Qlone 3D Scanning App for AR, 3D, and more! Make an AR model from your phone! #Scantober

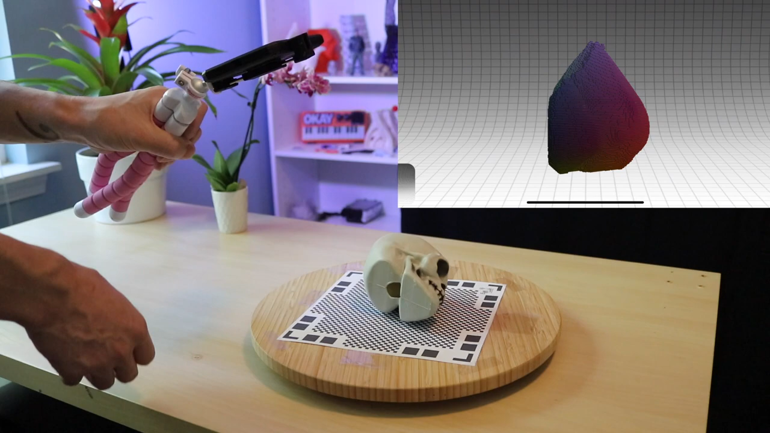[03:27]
and this time the first thing it does is it starts modifying the mesh,
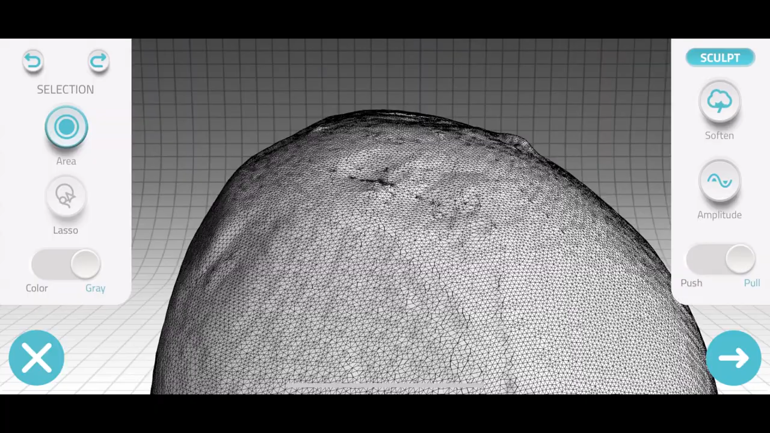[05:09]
This lets you go through and push and pull on the mesh to get rid of things like small dents or bumps.